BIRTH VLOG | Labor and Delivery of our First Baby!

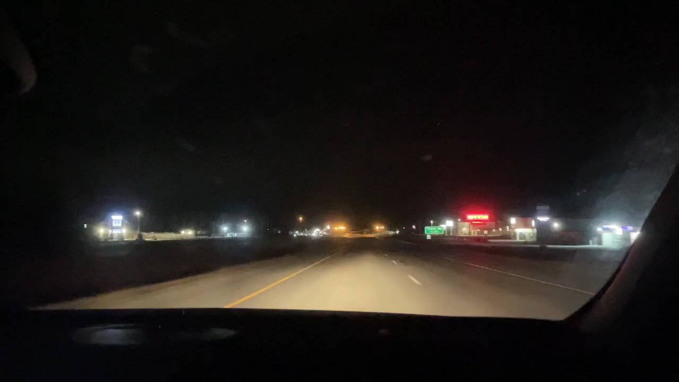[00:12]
3.52a, going to the hospital, driving to 70 miles an hour, and then the speed of 55. I can't see it either.